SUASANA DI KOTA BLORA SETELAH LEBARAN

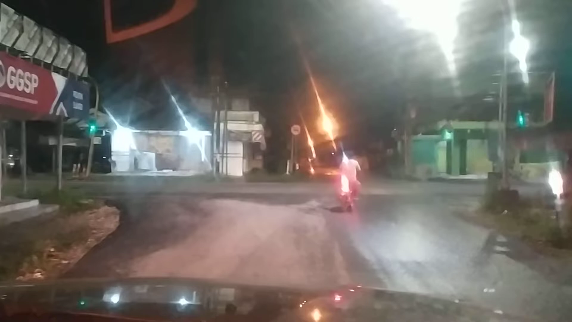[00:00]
Assalamualaikum warahmatullahi wabarakatuh Guys kita Jalan-jalan malam ya
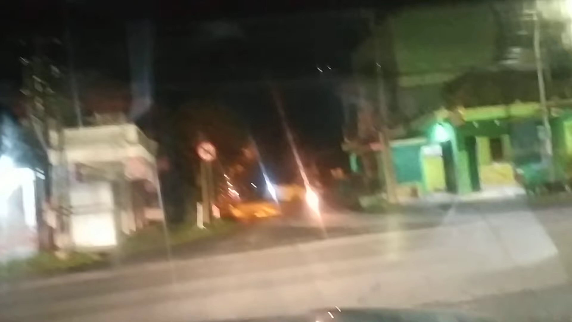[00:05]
Kita lihat
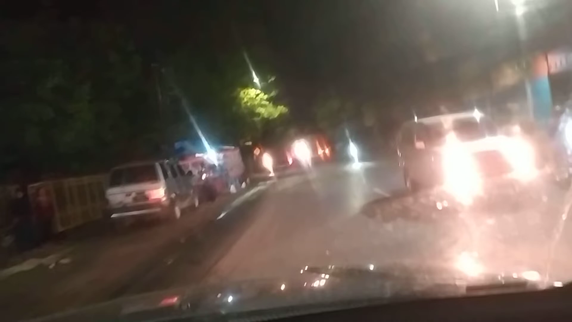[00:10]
Suasana kota Blura Ini bengi-bengi Dalannya kayak apa guys Lius kayak gini guys Dalannya
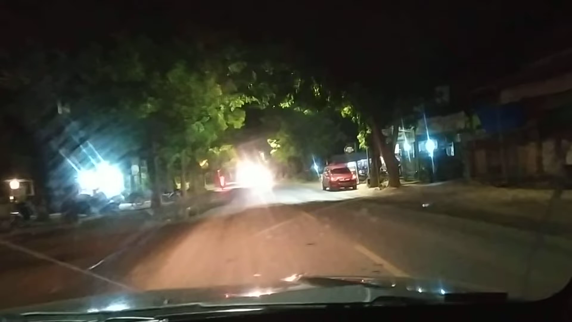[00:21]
Habis ini mes detek ya guys Si maklum ya Jalan-jalan tersepi detek guys
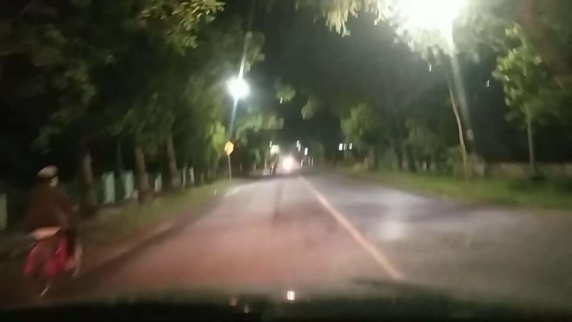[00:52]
Ini lokasi di depan 4.10 Ini jam Semoga lebih dingin Dalannya sepi Wes rana wang udik menek
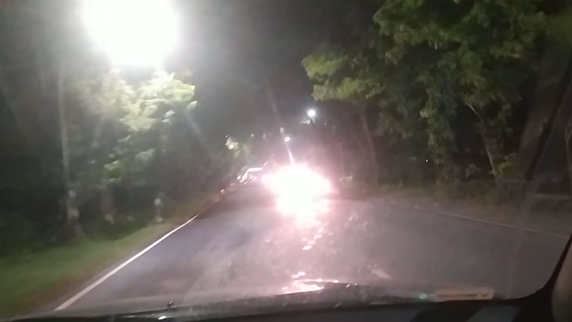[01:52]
Blura ini Dan keseharian Keseharian Yang unik Dalam video kami
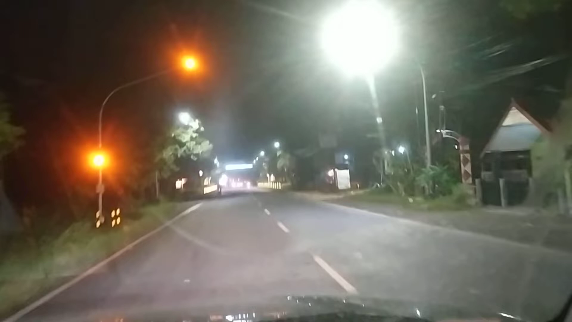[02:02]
Lius kayak gini guys Gini guys Menurut tem Tentang kota Kota ini Blura Sampai sewang Blura Biai menurut tem Nabi poelek Kota ini Masa wang udara Raseneng Ini rumah sakit Ini rumah
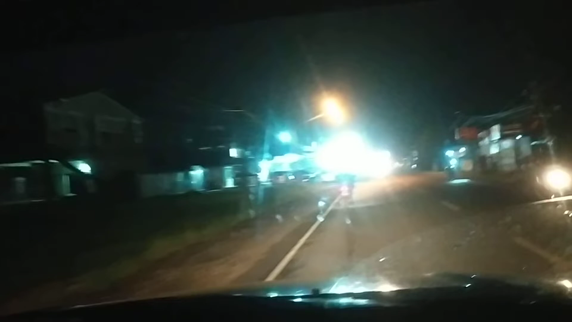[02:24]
sakit Mohdiyah Blura Blura Ini kampus Stemp
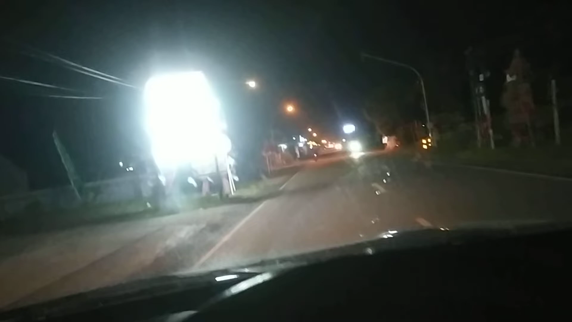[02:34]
Sampingnya gedung Partai Terus Mewetan Ini Tentang kota Tentang kota Ini kantor pengadil Dan Gino kafe Kafe Hanyar Yow Sampai Wes tawar ini guys Kafe Hanyar Ini guys Kelalap Kelilip Kafe Ini
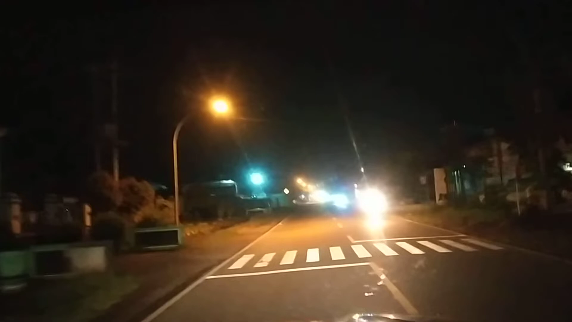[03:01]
Weng Ngom Yow Yow Salam Sukses buat semuanya Wassalamualaikum Warahmatullahi Wabarakatuh Sampai lampu merah ya guys Satu Dua
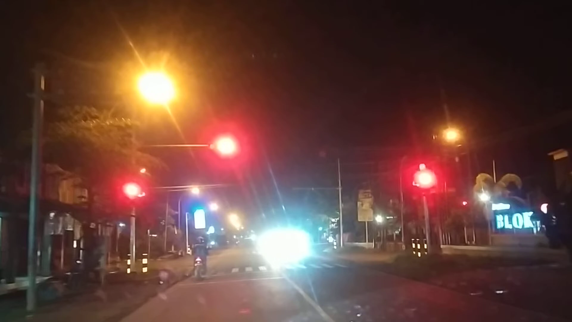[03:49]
Ini Nampak Blok S ya guys Ini Nampak Blok S Kita mendek Lampu merah Dan kita Kiri video ini ya Assalamualaikum warahmatullahi wabarakatuh